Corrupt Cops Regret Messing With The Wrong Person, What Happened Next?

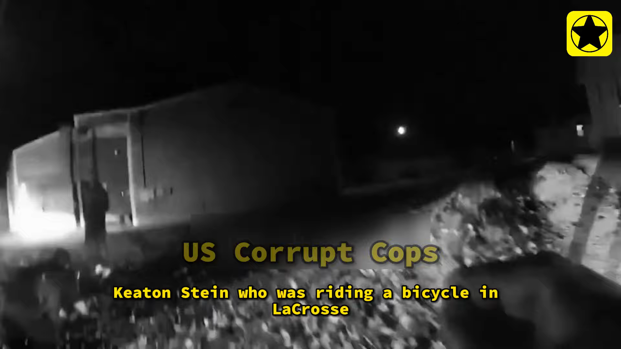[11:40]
The following footage was captured on the officers' body cameras.